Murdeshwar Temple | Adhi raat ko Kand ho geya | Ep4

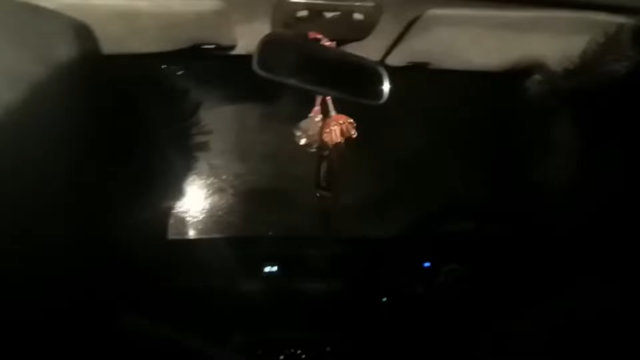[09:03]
हम लोग ऑलमोस्ट आ गए, अभी आदि ड्राइविंग कर रहा है एंड ही इज फीलिंग सो फ्रस्ट्रेटेड, ही इज फुल फ्रस्ट्रेटेड।
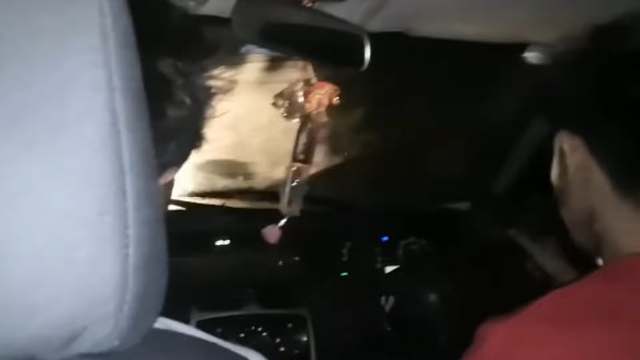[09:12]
कब खत्म होगा, सामने से 6-6 लाइट चल रहे। ओ भाई